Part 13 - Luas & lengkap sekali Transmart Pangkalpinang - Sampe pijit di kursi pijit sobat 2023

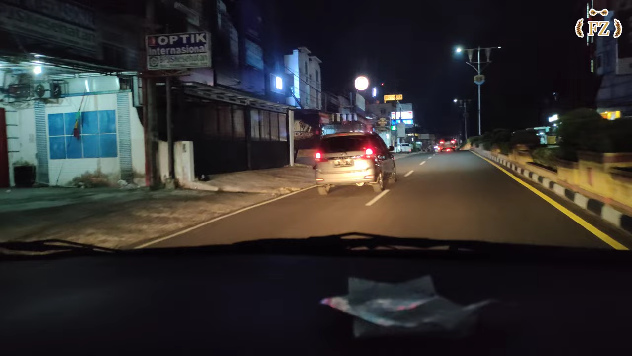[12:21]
Oke sobat, sekarang sudah malam, kita udah kemalaman keluar dari Transmart. Kita mau pulang ke rumah dulu untuk istirahat.
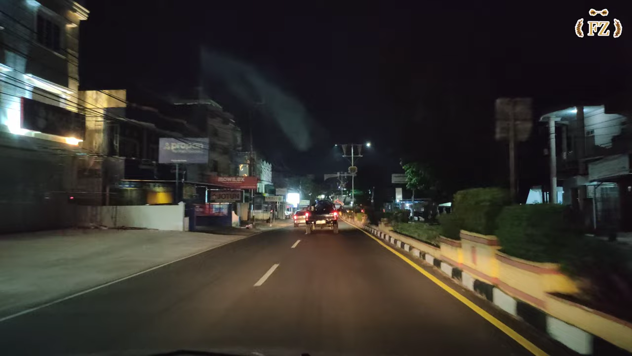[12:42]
Dan ini penampakan Kota Pangkalpinang di malam hari Jumat malam Sabtu.